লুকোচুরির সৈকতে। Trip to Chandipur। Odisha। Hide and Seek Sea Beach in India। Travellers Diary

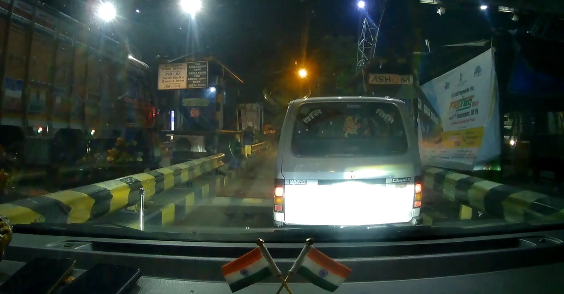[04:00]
એમૂર્તે આમરા ધુલા ગોડી ટોલ પલાજાય એખાને આમરા એનએજ પર્તીકો કે ટોલ દીએ એગીયે ચોલામ કોલ